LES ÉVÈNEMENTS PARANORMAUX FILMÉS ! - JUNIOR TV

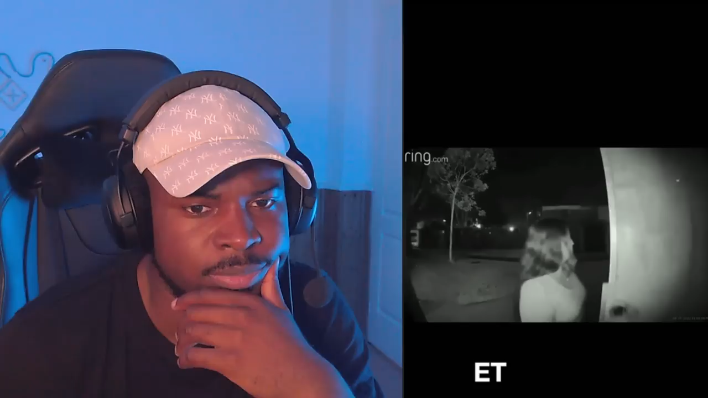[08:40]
Une fois qu'ils ont refermé la porte derrière eux, on peut voir un homme dans le cadre, s'approchant de la maison. Il essaie immédiatement d'ouvrir la porte.
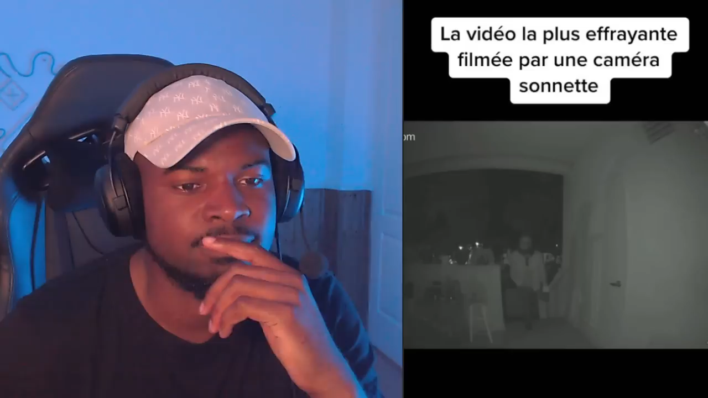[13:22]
Dans cette vidéo, cet homme paraît confus et s'approche d'un Porsche en tenant CE qui semble être un sac en plastique et un rouleau de papier toilette. Dès qu'il monte sur le Porsche, on sent que quelque chose ne va pas à cause de son comportement nerveux, presque crispé.
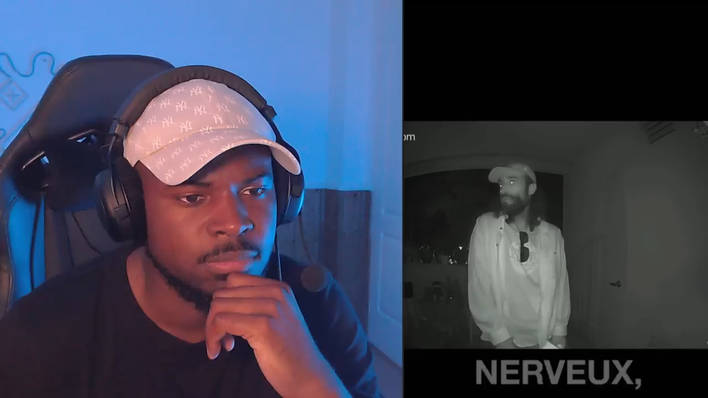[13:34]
Il semble que l'homme soit sous l'emprise de drogue.
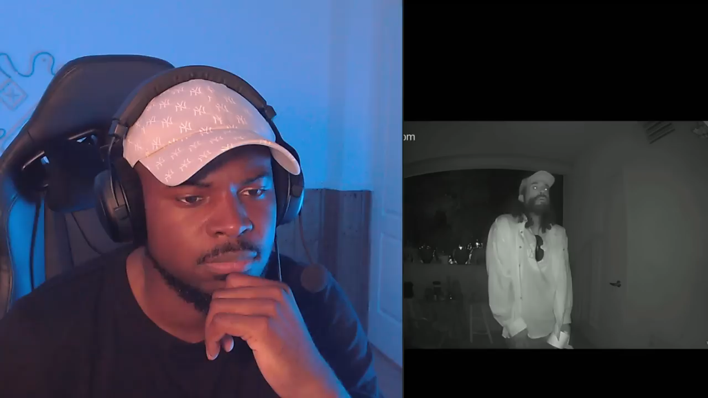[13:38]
Lorsque le propriétaire de la maison répond par la porte fermée, l'homme a manifestement du mal à s'identifier.